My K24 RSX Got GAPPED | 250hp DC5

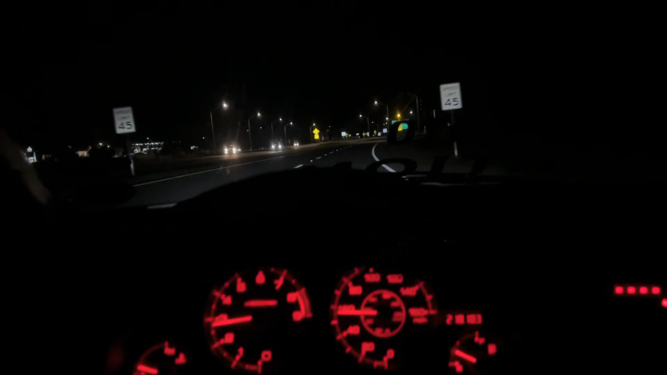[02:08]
Up to the spot right now. There's a lot of cars out there actually.